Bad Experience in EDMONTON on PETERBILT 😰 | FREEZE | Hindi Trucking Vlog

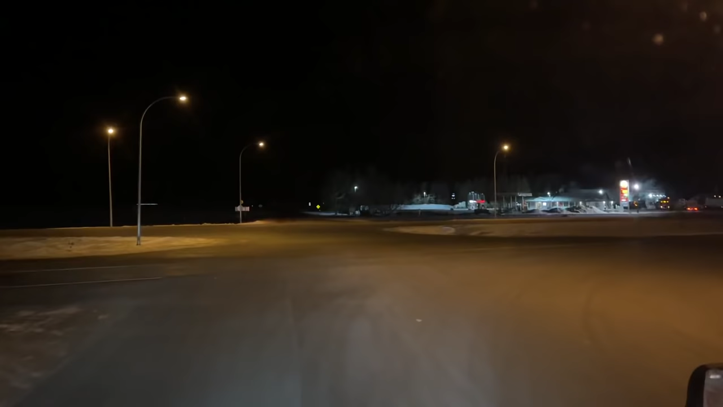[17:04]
रुके थे ना यह बहुत ही फेमस टिकाना ह इसको भूलते हैं डेवीड संदुन अपको भी और
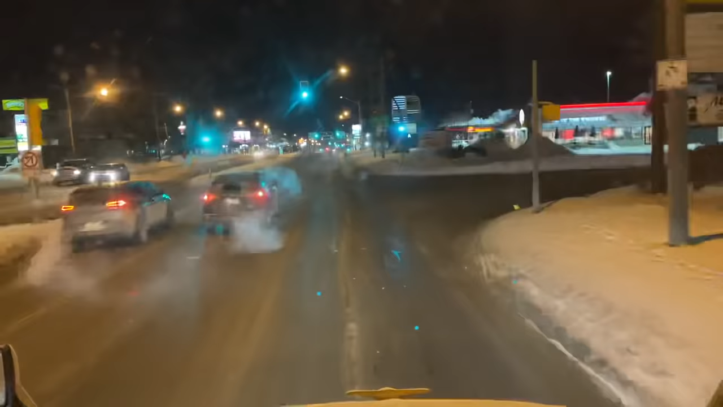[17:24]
यह है नुद सबसे खतें डेंडरी सबसे सामने ऊच्चरालयगा सोरामवार हईवे ऐसी ट्रैक में ऐसे राइड करने की कोशी अरॉष से लिए लेकिन उसके लिए ऐसे आगे निकाल लेनी आगे